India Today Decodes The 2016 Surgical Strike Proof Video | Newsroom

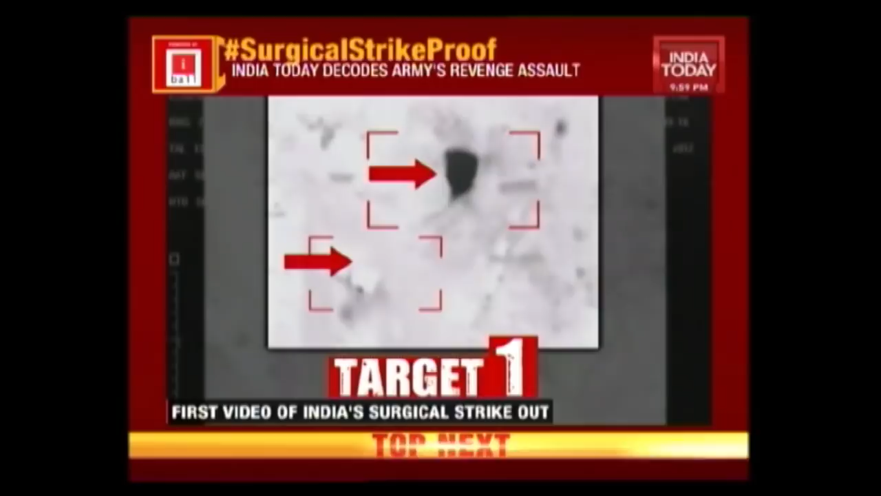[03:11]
setting alarm bells in the subcontinent and once again placing the daring mission front and center.
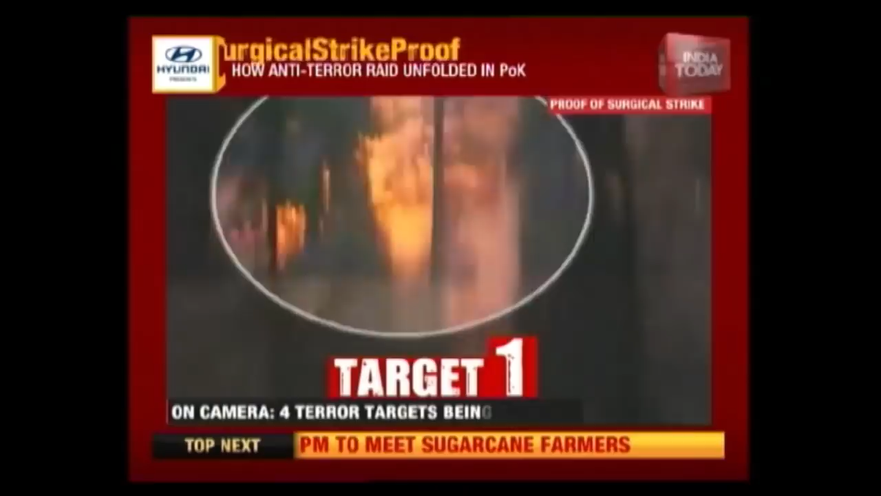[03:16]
The videos depicting the brutal overnight attack on
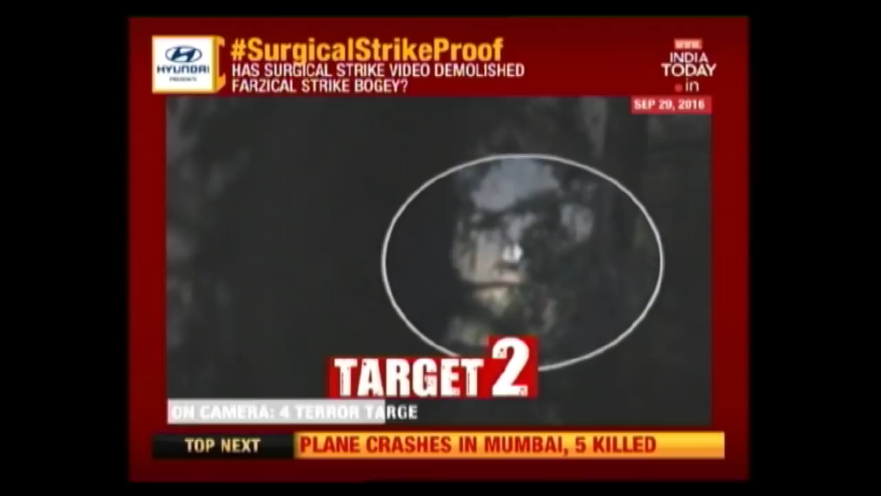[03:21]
Pak-built terror launch pads across the line of control throw fresh light on the dangerous assault. They depict the unrelenting firepower unleashed by the Indian Special Forces teams as
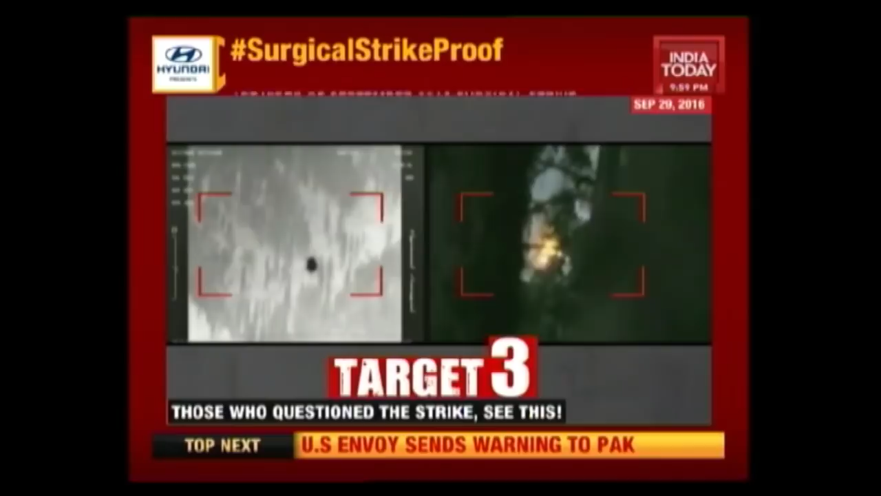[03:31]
they decimated launch pad after launch pad with small arms and heavy weapons. But most interesting of all, the videos have thrown up a tantalizing nugget.
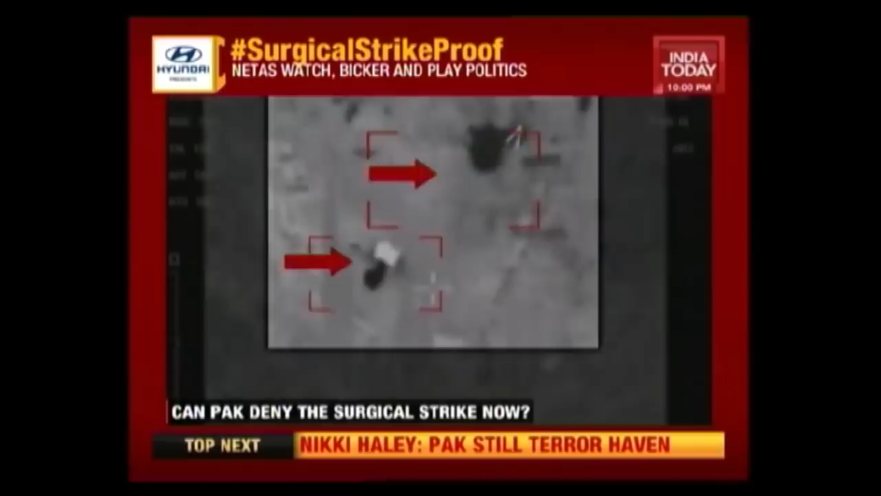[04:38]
The aerial footage that forms part of the clip also confirms the officially recorded version
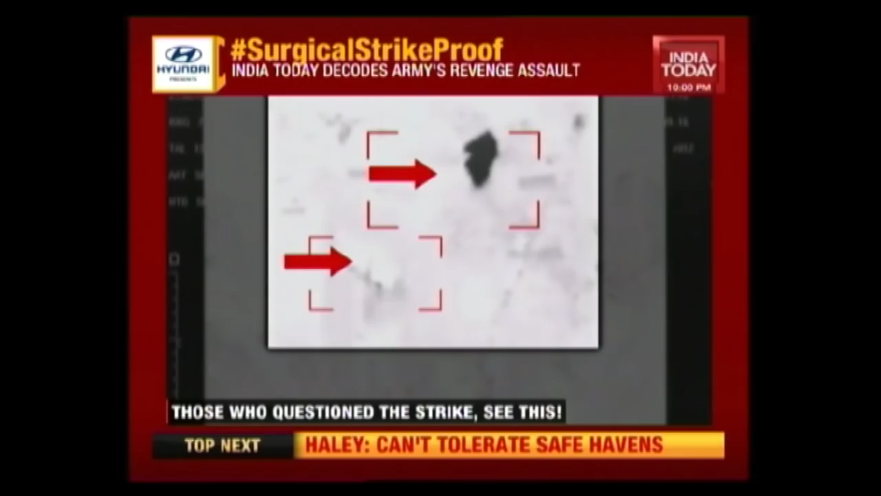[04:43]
on the use of an Indian Air Force Heron drone to keep tabs on the attack site and the battle damage,